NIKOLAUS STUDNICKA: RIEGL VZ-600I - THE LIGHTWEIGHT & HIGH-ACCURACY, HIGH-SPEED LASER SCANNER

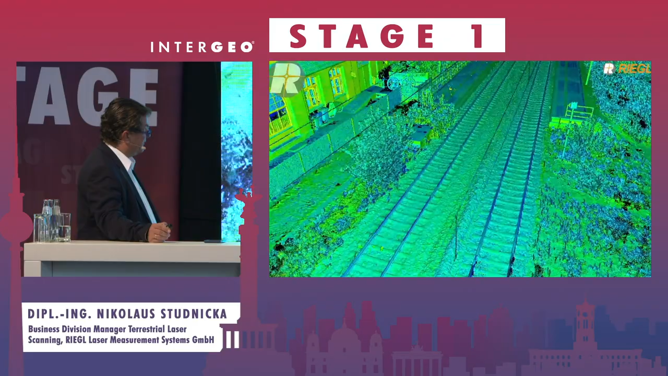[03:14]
That's an example on the railway with hundreds of scan positions. That's the metro in Paris. This is a construction site in Hungary.
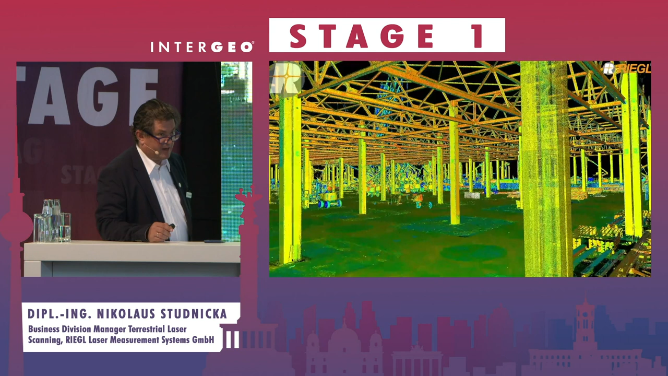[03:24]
So the main points are, there is an onboard registration, so you come back to the office, everything is registered.
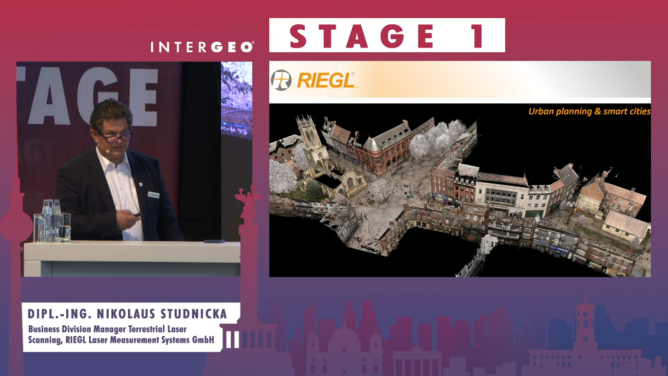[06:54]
But the standard scan is the six millimeter resolution in 10 meter distance, 30 million points. The pictures are included, the photographs, and also the IMU, GNSS, and so on.
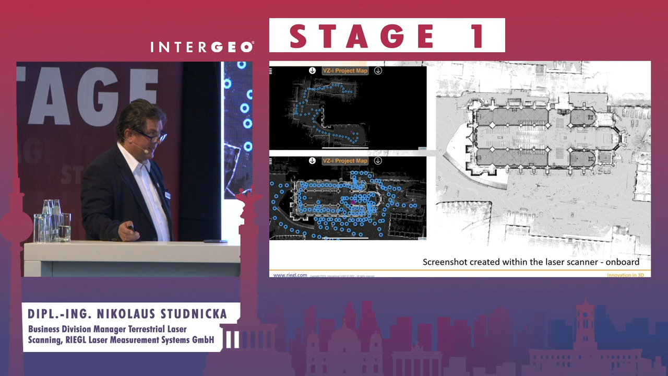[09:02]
you start the one-touch processing wizard. And there are several tasks. You filter the data.
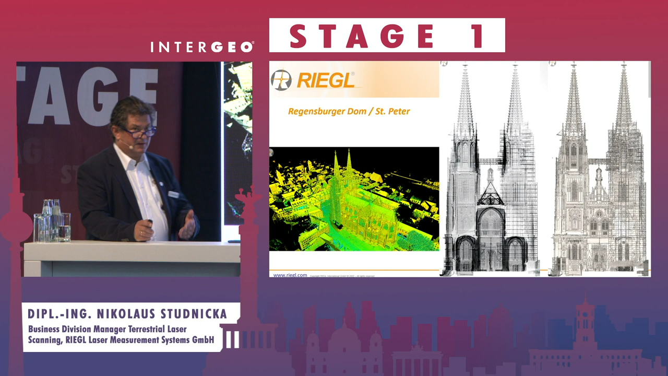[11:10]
And on the left side, you see the 200 meters maximum range from the point cloud. I think this application we see here can be a good feature of that kind of scanner.
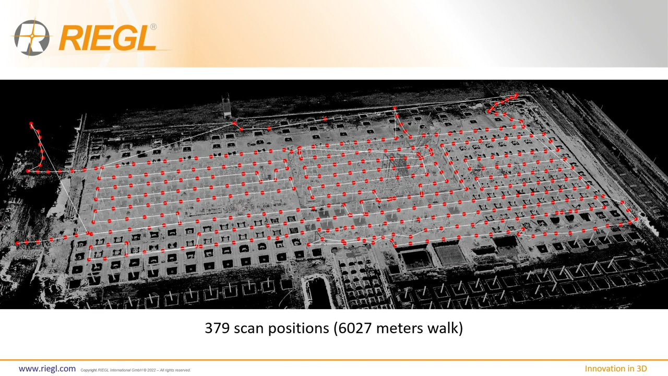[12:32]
So 379 scan positions, 6,000 meters, and all the scans are registered completely automatically. Of course, there are a lot of control points,
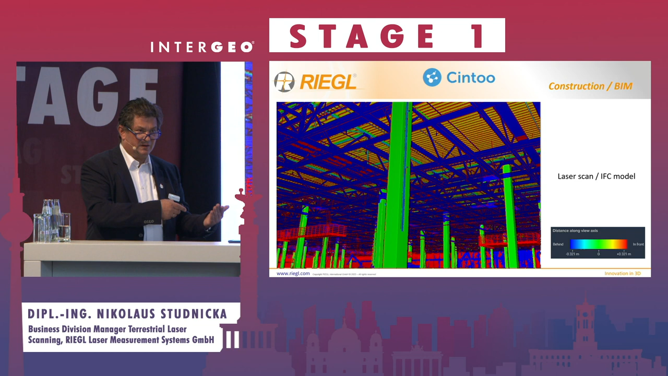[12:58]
the IFC data, and the point cloud. So, there are a lot. Right.